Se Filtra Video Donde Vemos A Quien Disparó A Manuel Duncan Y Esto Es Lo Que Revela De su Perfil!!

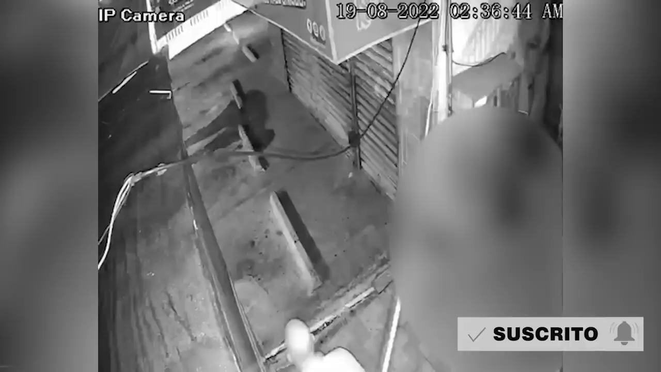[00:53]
Manuel Duncan cae al pavimento y la persona mientras se aleja le da otro disparo a modo de remate, pero lo hace con una frialdad, con una tranquilidad pasmosa que nos da a entender de que estamos ante una persona que no es esa la primera vez que pasa por eso. Sin dudas, esa es la parte más, digamos, más reveladora, porque nos dice ante quién estamos tratando.
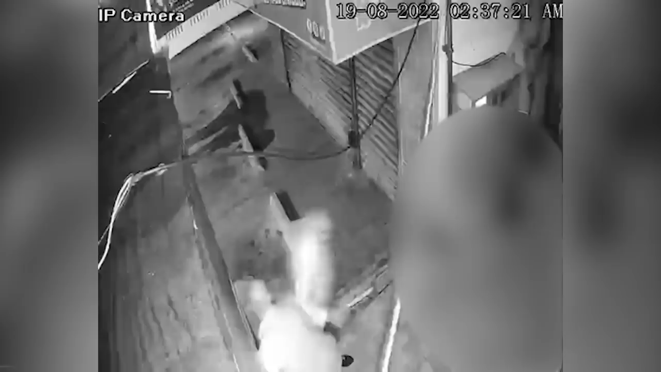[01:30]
Se ha dicho que Manuel Duncan fue quien comenzó la discusión, pero aún siendo esa la versión auténtica no se corresponde con la actitud, con la respuesta, la dimensión de la reacción de la otra persona. A todas luces, totalmente fuera de base,